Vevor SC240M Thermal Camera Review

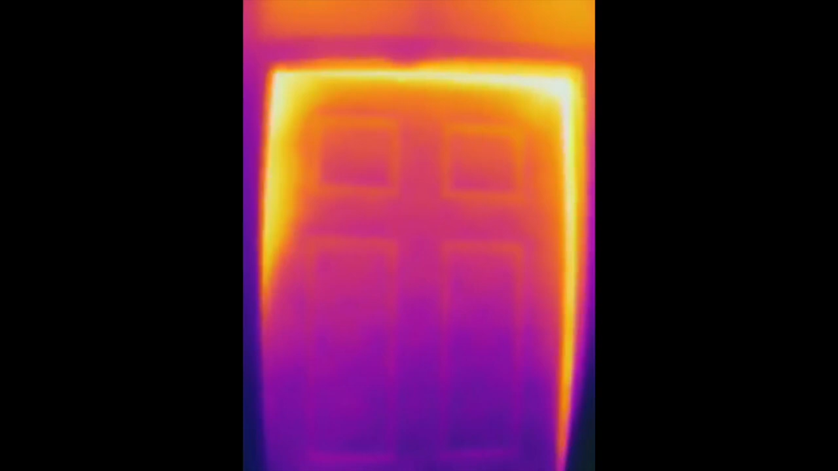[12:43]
Now let's take a look at some videos that I shot with a thermal camera. Here is the door to my wife's home office and as you can see she likes to keep it pretty toasty in there.
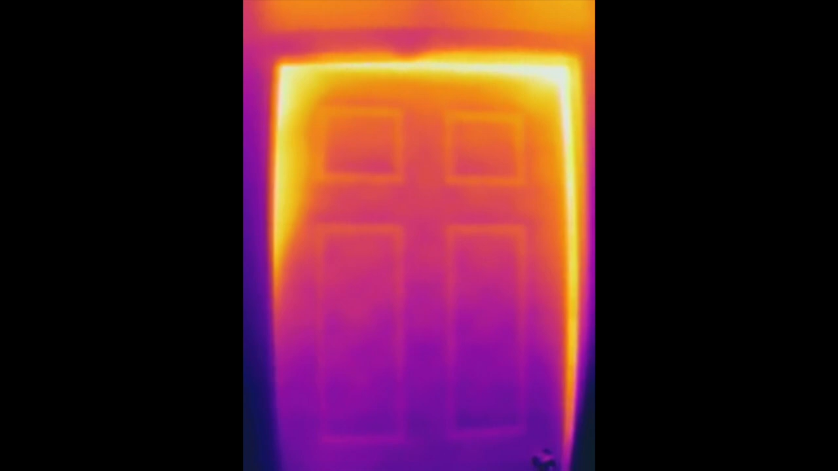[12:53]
This is an interesting one because this is me pointing the camera at the ceiling and you can clearly see a blue square,
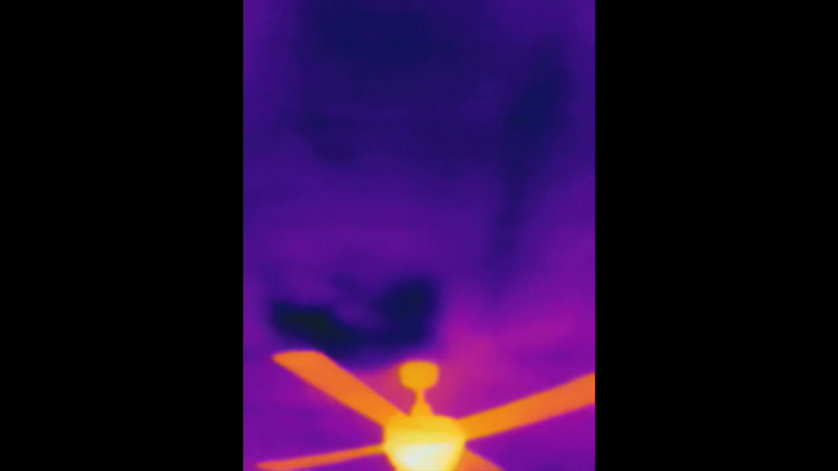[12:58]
so there is clearly some insulation missing from that point.
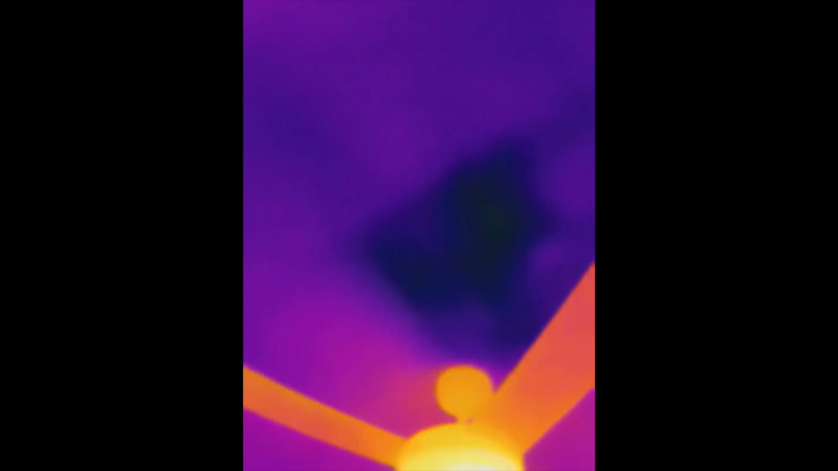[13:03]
Something that I'll need to attend to. And here is a cat.
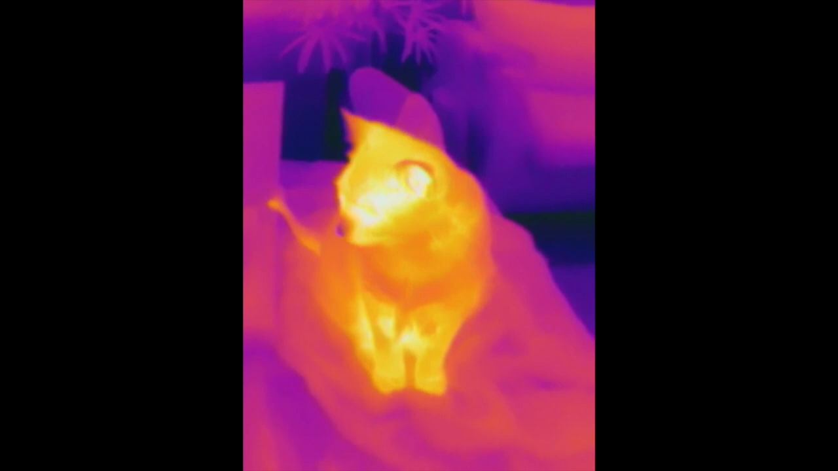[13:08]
His name is Socks.
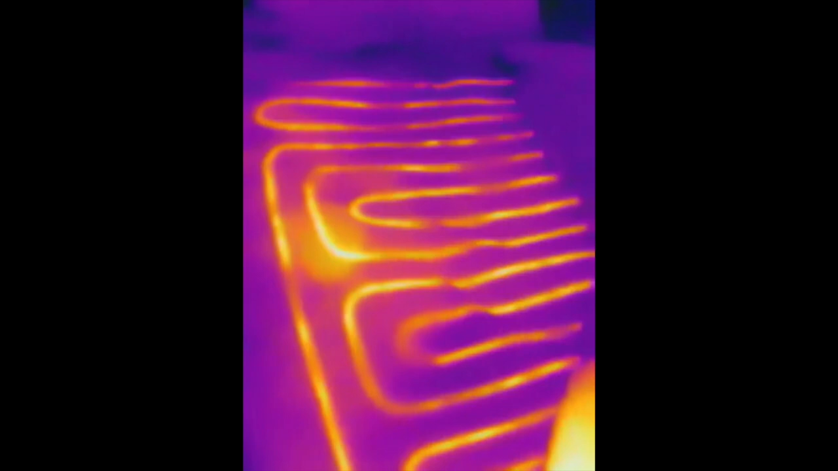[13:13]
This is the heating element of my electric blanket. Here is a saucepan sitting on an induction cooktop and once we switch it on,
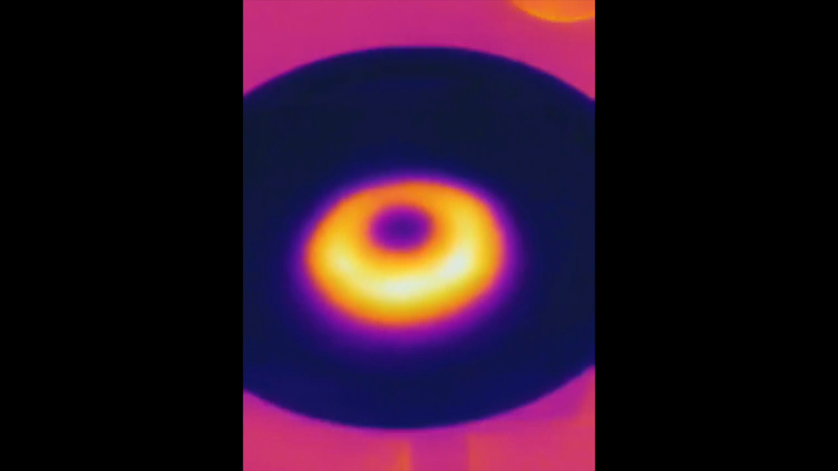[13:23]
you can clearly see that heat building up.
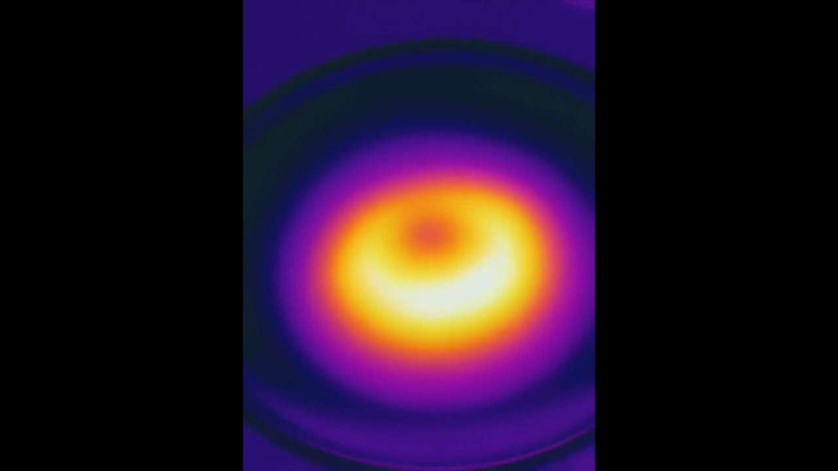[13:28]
Here is the front door of my house.
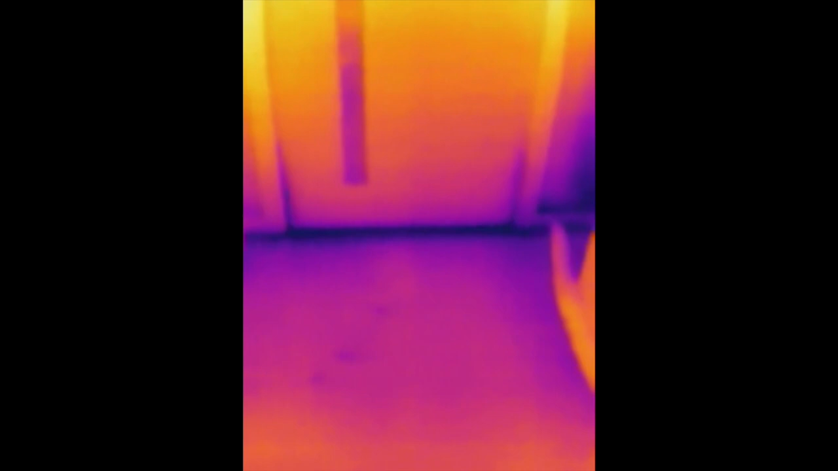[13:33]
It's winter at the moment and you can see the cold coming in through the gap under the door.
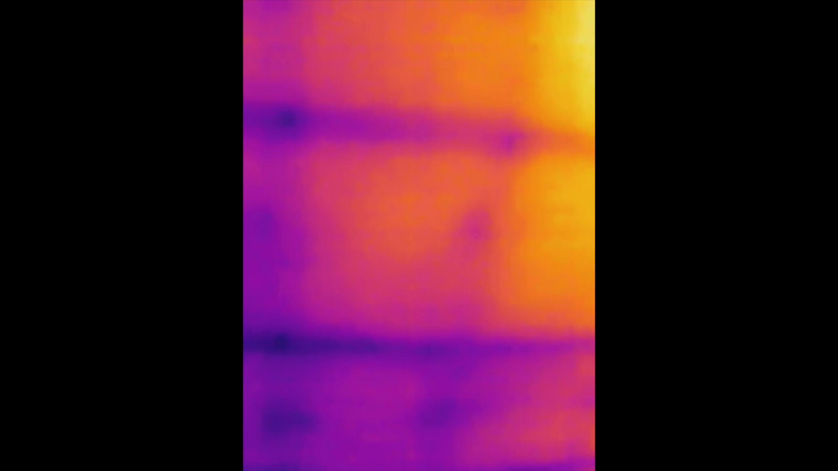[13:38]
Here's an interesting thing. You can actually use the camera as a stud finder as it clearly
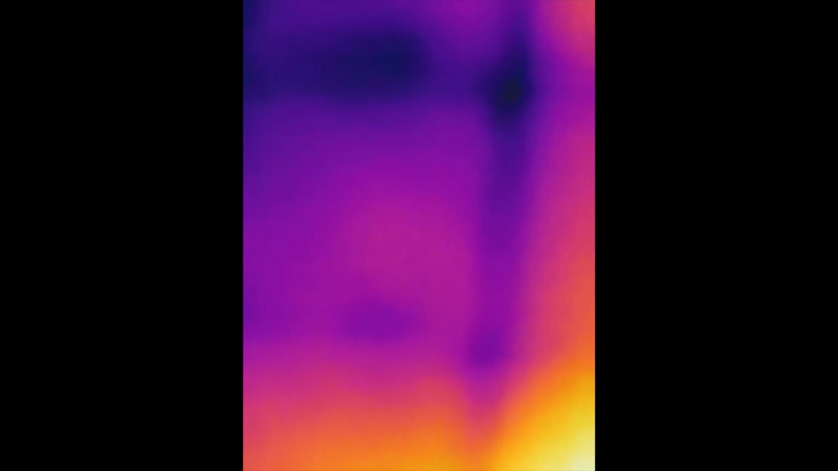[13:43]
shows the timber beams up in the ceiling.
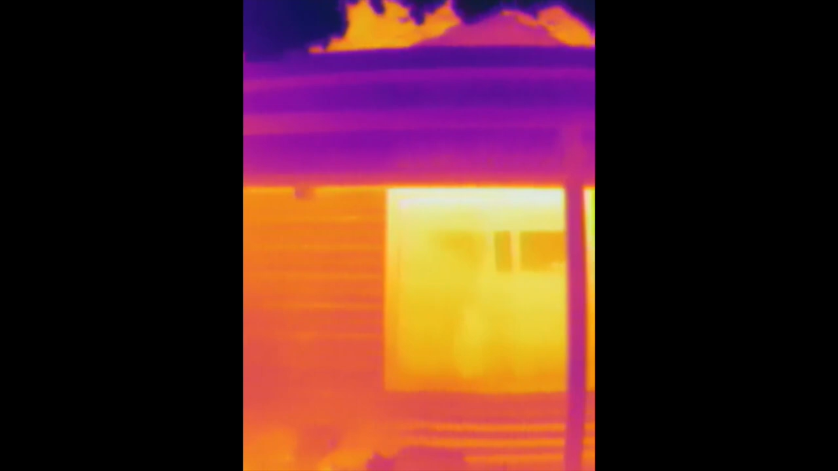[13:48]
I decided to take a walk around the front of the house. As I mentioned,
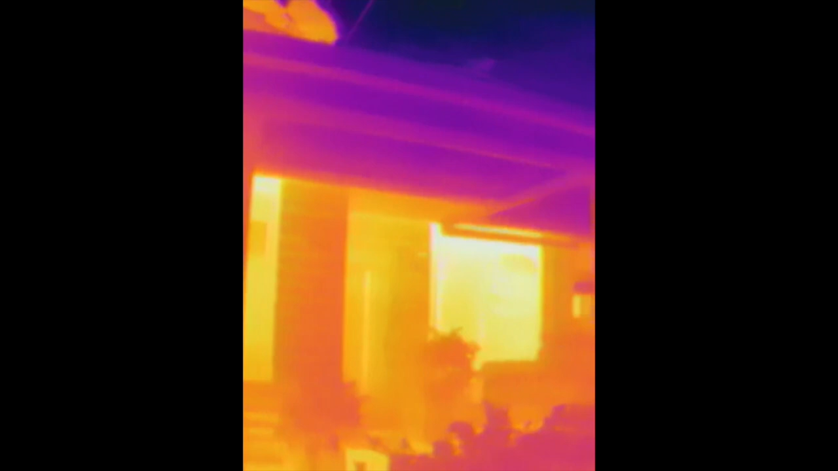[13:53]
it's the middle of winter and you can clearly see how much heat is getting out from the windows.
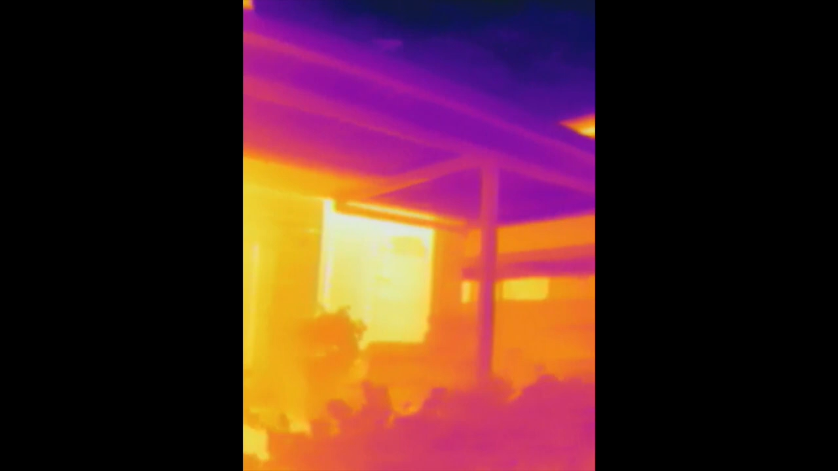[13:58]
I also found this very peculiar circular dot.
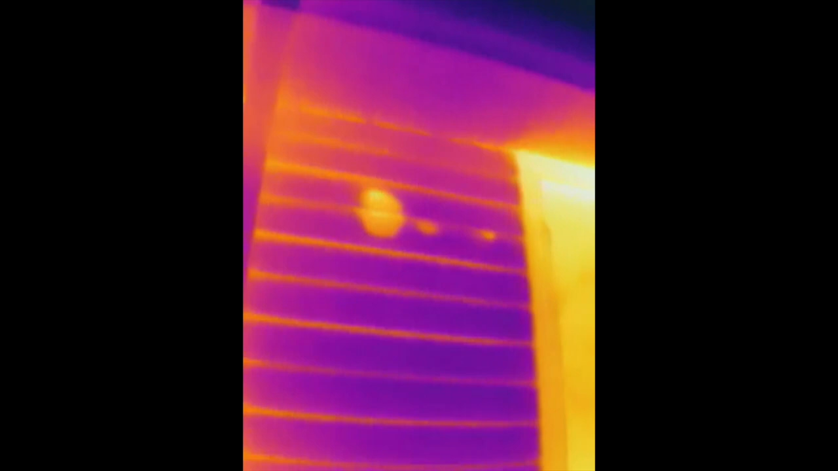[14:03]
I think there's a hole in the wall somewhere. On the whole, I'm really happy with the VIVOR SC240M thermal camera.
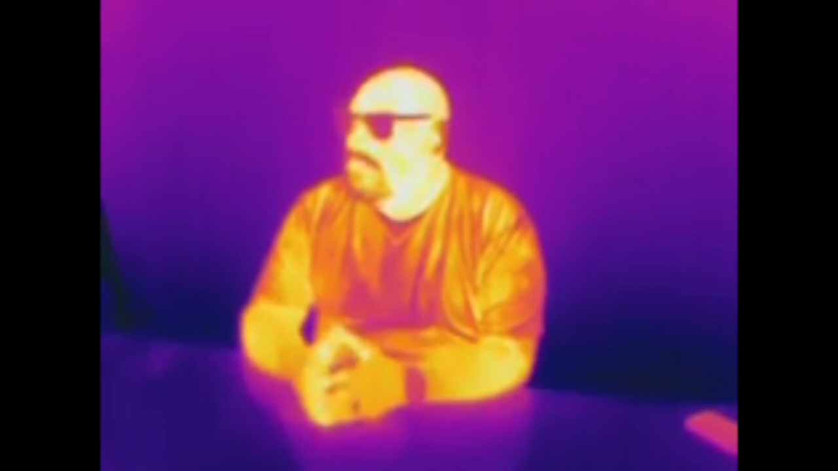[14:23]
The 240x180 resolution is ample for getting a clear picture of what you're observing and the refresh rate is very good. My other thermal camera's resolution is much lower and slower to refresh and it's often hard to figure out what you're looking at, but not so with the VIVOR. Compared to some other units, it's a little on the large side, but it feels really solid.